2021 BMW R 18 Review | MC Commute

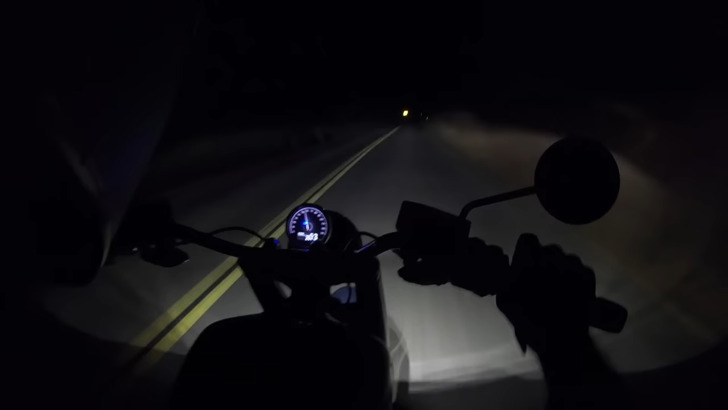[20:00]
And it could throw a further swath of light compared to bikes like BMW's S1000XR, which we've ridden lately. Though, to be fair, you can actually adjust the headlight with tools. You can increase the pitch up or down. So headlights aren't totally awesome, but they're not totally terrible either. And the cornering function works well.